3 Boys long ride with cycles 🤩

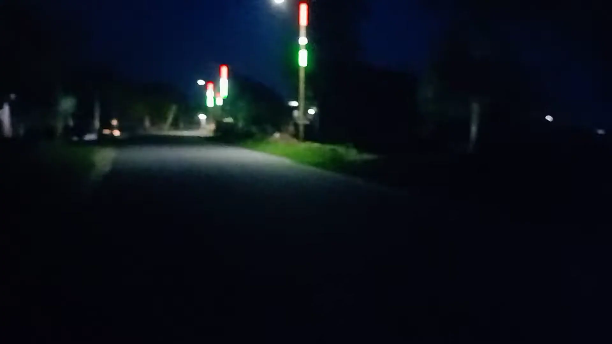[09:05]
ये हमारी जगह में एक खम्भों पर तिरंगे की लाइटें लगी हुई हैं, लाइट आ रही है लगता है।
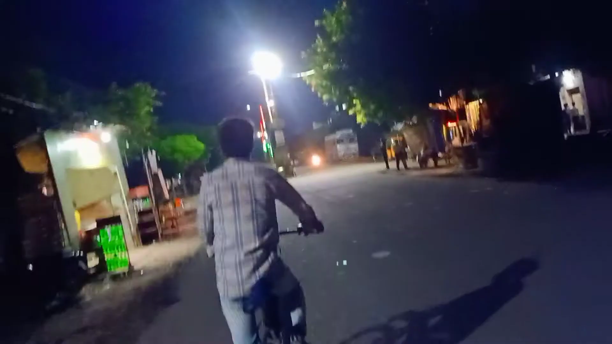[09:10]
अमन तेरी टांगे बोल गई ने, पापा से दबाएंगे।
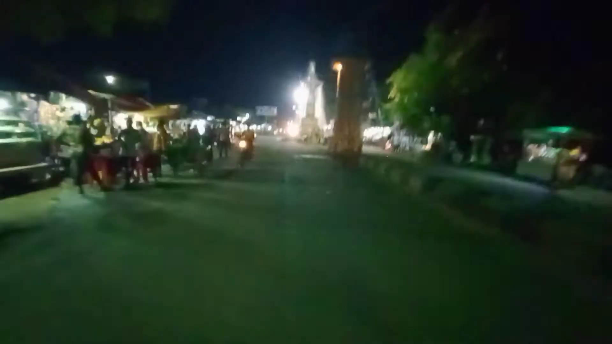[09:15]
ओ सामने कॉप खड़े हैं, हमें डर लग रहा है हमारा चालान निकल जाए साइकिल पे भी।